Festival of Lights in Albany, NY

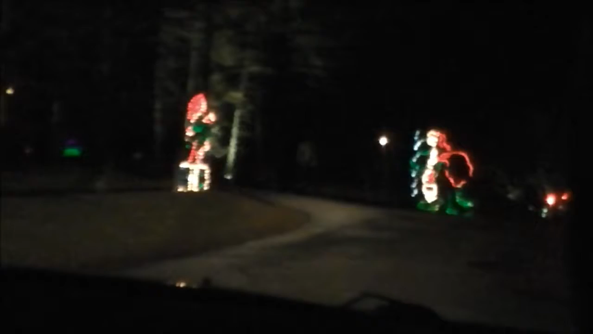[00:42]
We're just slowly making our way down the road here. What is this one doing? Oh, that's Pinocchio with the wood nose.